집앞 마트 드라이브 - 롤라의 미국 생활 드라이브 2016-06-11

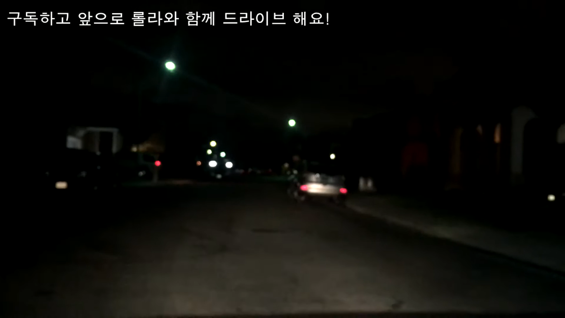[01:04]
자, 이제 제가 지금 일단 차를 타고 시동을 걸었는데요. 스크린을 상태를 보니까 실제 보이는 것보다는 확실히 많이 어둡게 보이는 것 같아요.